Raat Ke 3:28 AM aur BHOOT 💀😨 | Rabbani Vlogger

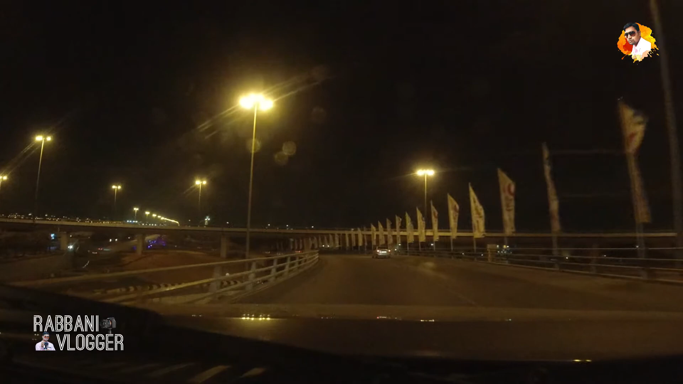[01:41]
वीडियो है मेरे दिमाग में वही सारे चीज़े घूम रही है अभी वी और मैंने कुछ फोटो भी खीचे थे मतलब हमारे फ्रेंड से खीचवाए थे अच्छा आया होगा उसे डाल देंगे आप यह फोटो देख सकते हैं यहां पर सिगनल है रेंट उसे में जाना है लेफ्ट अब फैमली कोर्नर क्या लाइट लगाया है भाई क्या